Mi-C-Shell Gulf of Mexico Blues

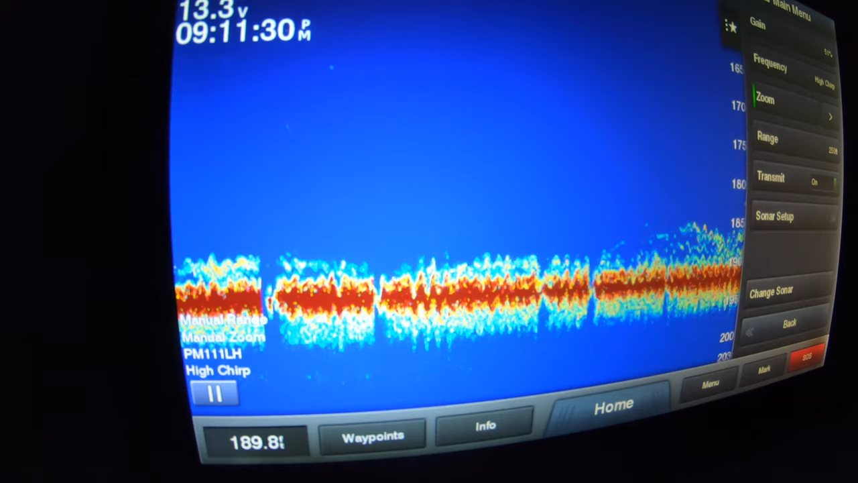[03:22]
Oh, it's only getting better, boys. They're everywhere. Can you hold them up?
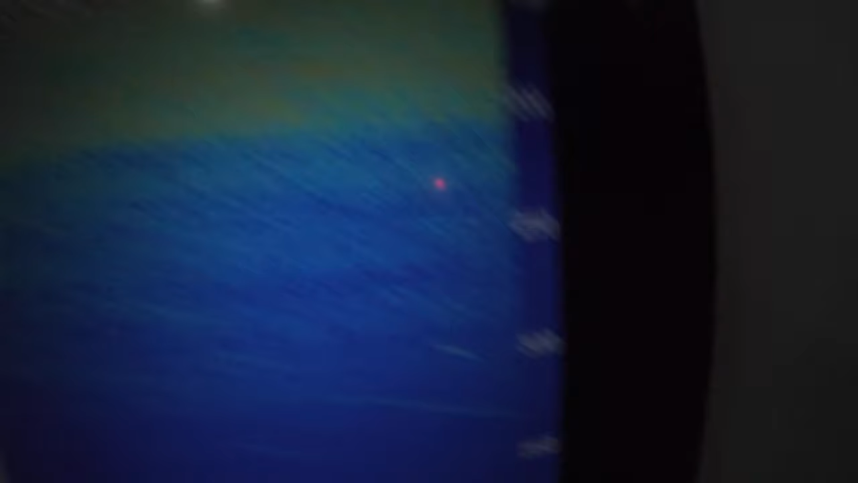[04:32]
That's the tuna down deep, 300.
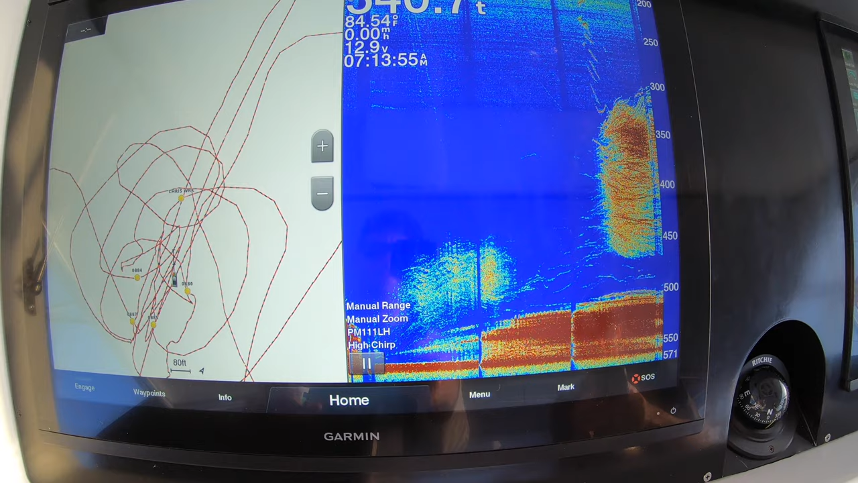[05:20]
So that ship really comes up 50 feet off the bottom.